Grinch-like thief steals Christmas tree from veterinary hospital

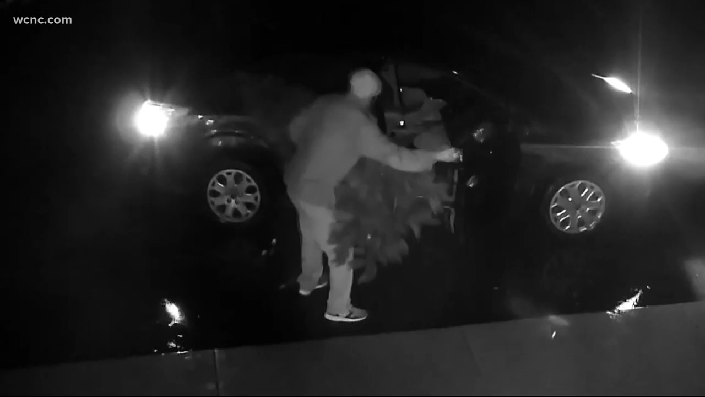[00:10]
A man walks up to the front lawn of a vet hospital and walks away with the tree. NBC's Charlotte's Xavier Walton spoke with the people who work at that hospital, and he joins us now with a story.
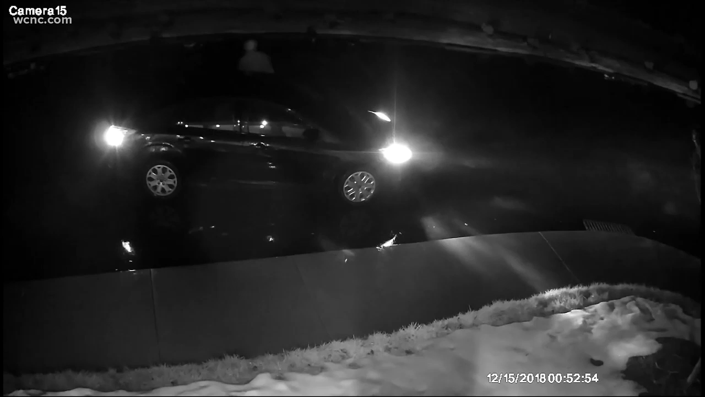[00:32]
The Davie County Sheriff's Office says this guy, who is as cuddly as a cactus, is the lead actor. The surveillance video is from the Country Veterinary Hospital in Moxville, North Carolina.
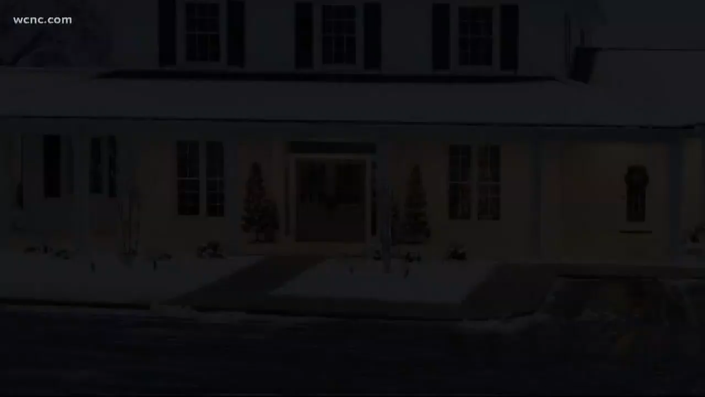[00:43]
The scene playing out just after midnight Saturday. He pulled right up like he knew what he was doing. Instead of a makeshift sleigh, officials believe the Grinch-like bad guy was driving a Ford Focus.
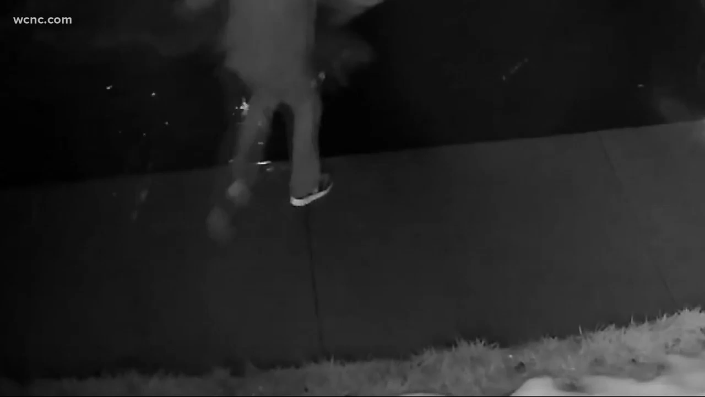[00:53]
Unplugged our beautiful tree and just crammed it right in the passenger seat. Just like the Grinch put the Christmas tree up the chimney.